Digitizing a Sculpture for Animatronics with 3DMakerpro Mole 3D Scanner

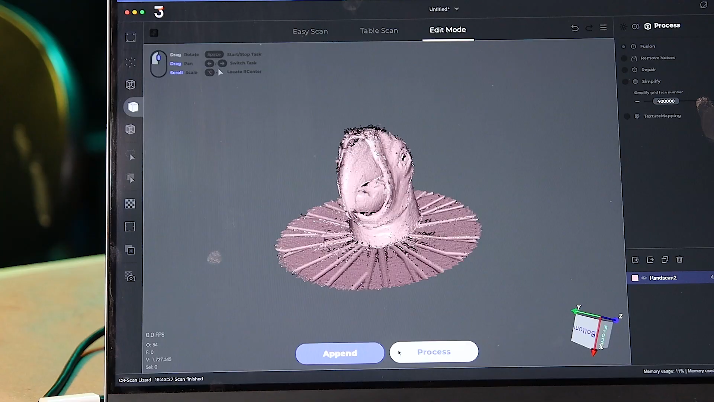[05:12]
Once I get that first scan, I'm going to pause it and append a second scan where
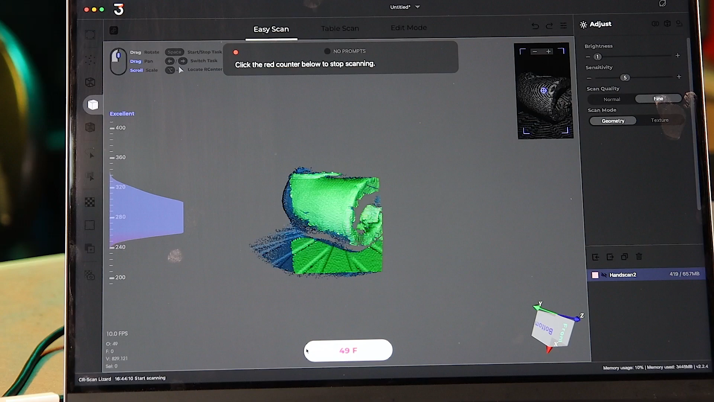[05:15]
I'm going to rotate the head to another angle, do another full revolution,
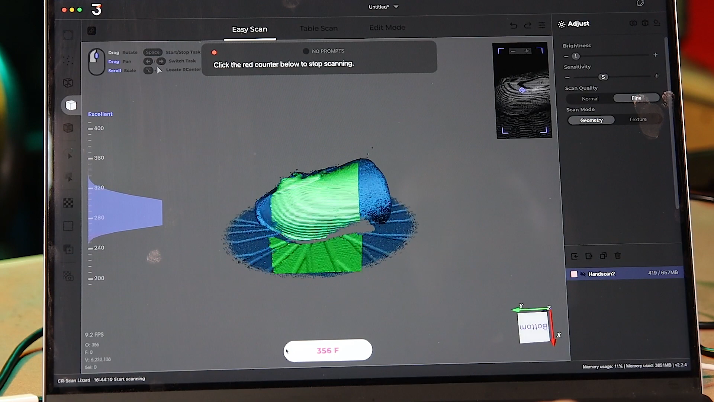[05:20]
pause it again, and append a third one so that we've got sort of the three different angles that I'll then be able to merge together.
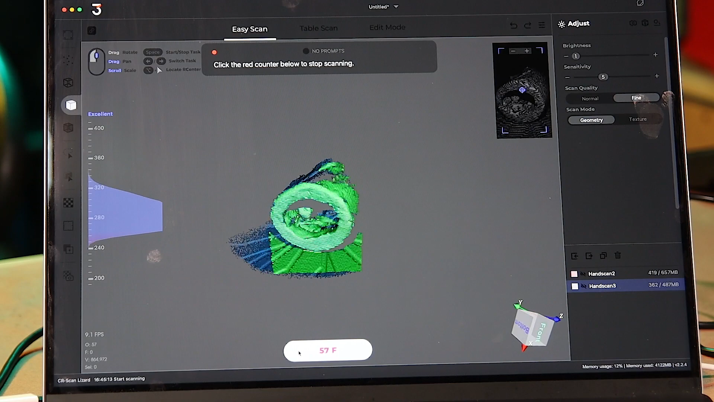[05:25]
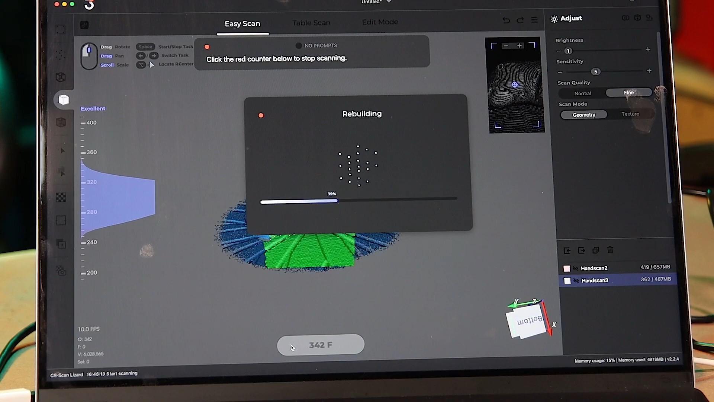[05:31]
And the way that I'm doing that is first I'm going to manually delete the turntable.
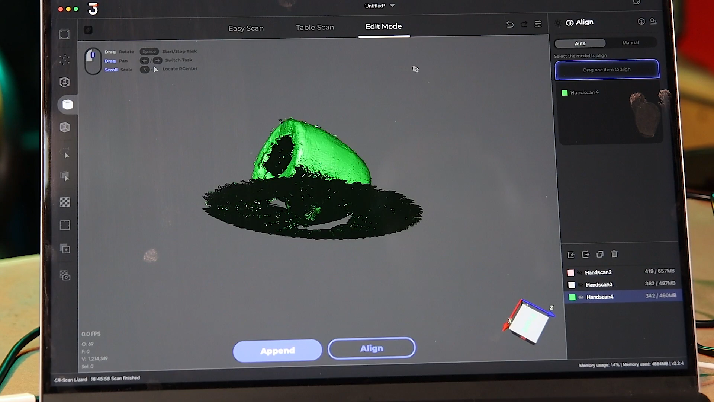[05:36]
Just on the Mac, you hold Ctrl and drag out to select what you want to delete, and then hit delete. And then I do that to each of the scans.